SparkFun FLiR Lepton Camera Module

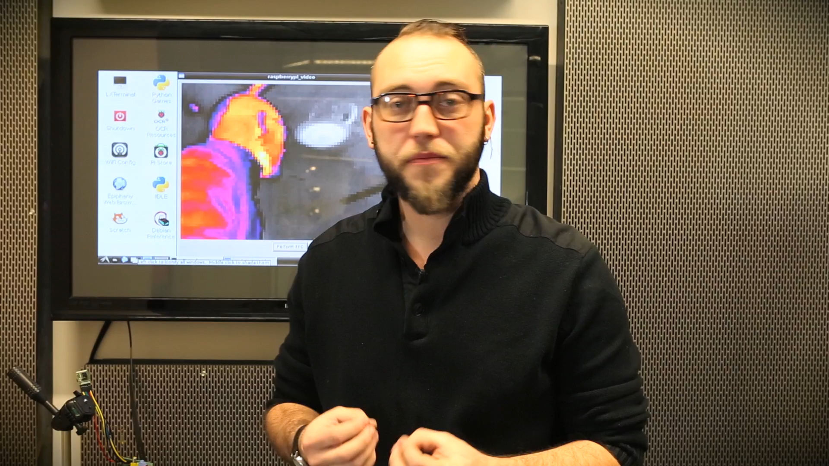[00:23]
this actually uses a sensor called a microballometer, which relies on long wave infrared coming in and actually heating up the pixels of the camera. A visible light camera will pick up light in the range of 400ish to 700ish nanometers.
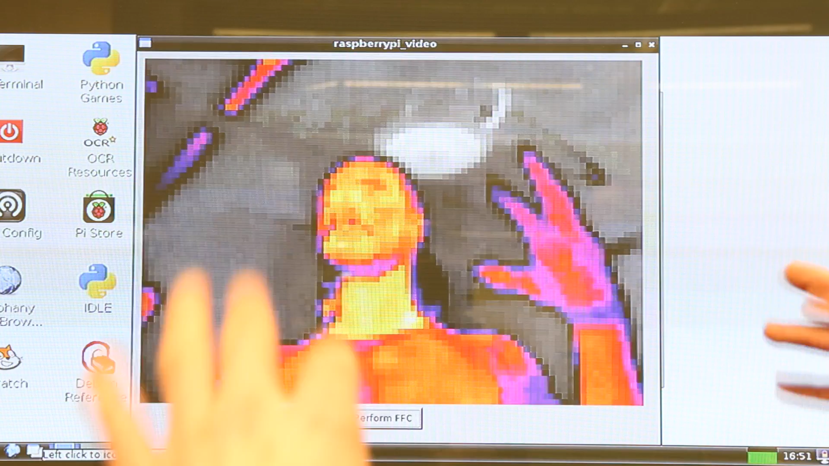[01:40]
Once that's done, you start the executable and it pulls up a window and you start getting video out of the camera.
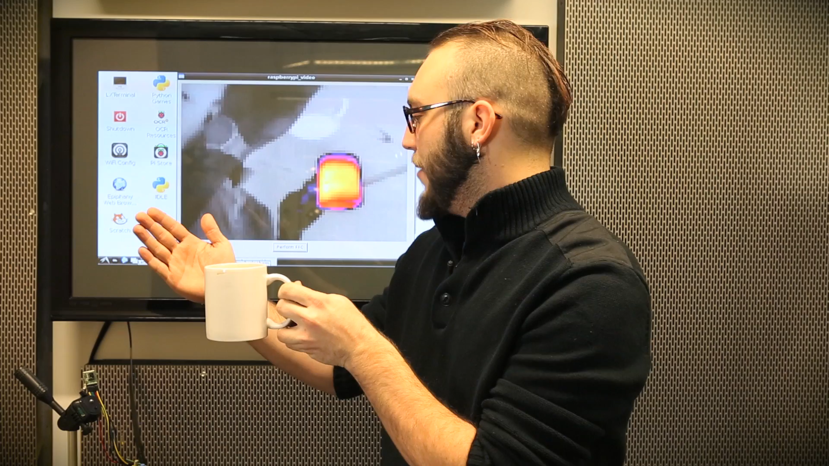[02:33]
But if I block the coffee cup with my hand so that the sensor is only seeing me, it readjusts the scale.
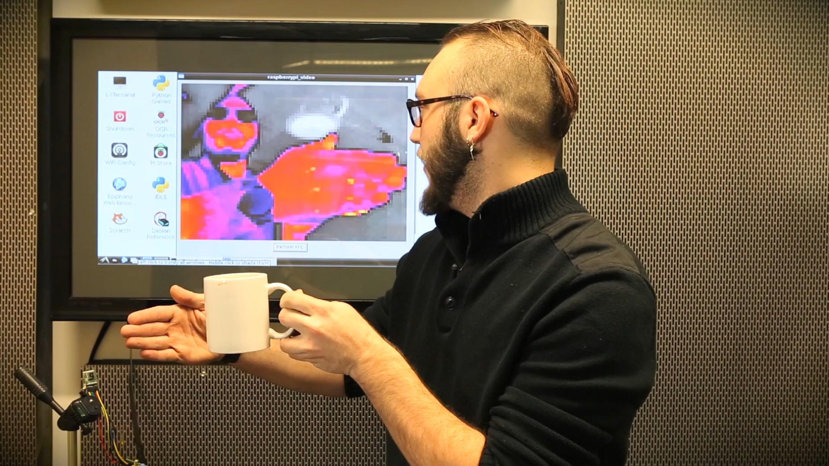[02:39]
Now there are a few small gotchas with this module that you want to keep in mind when you're starting to integrate it into your project.
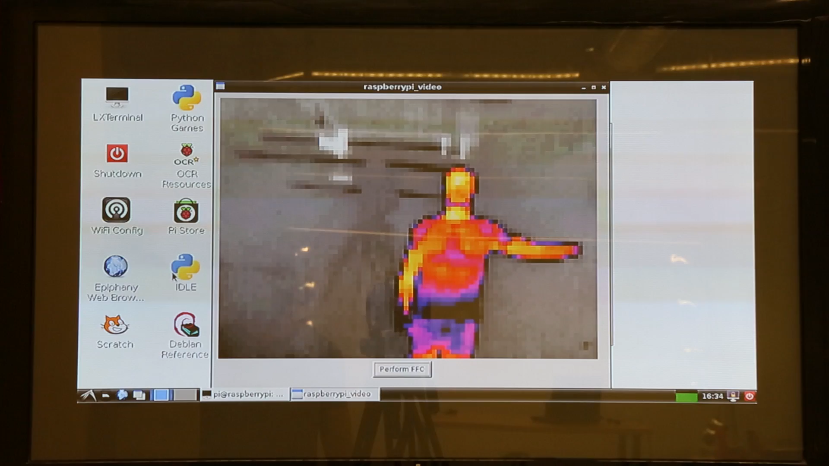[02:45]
One thing is that when you first start this example code,
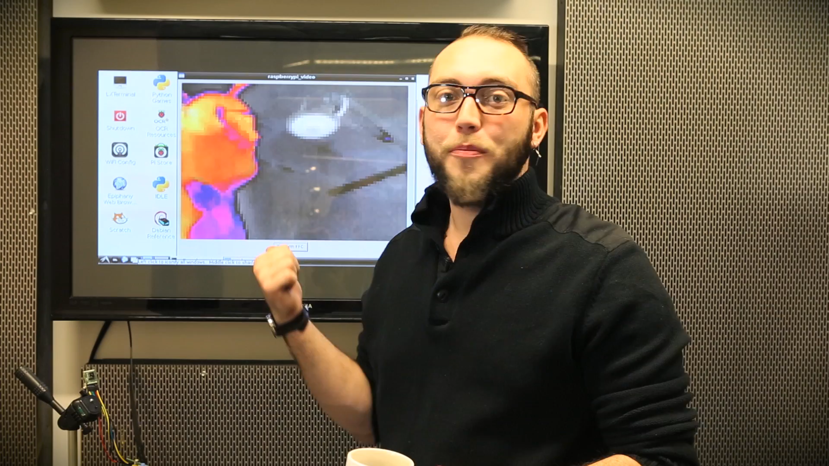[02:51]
you may get a gray window with a red box in it and no response from the module. For whatever reason, on first startup it helps if you actually remove the module from the breakout and then pop it back into place.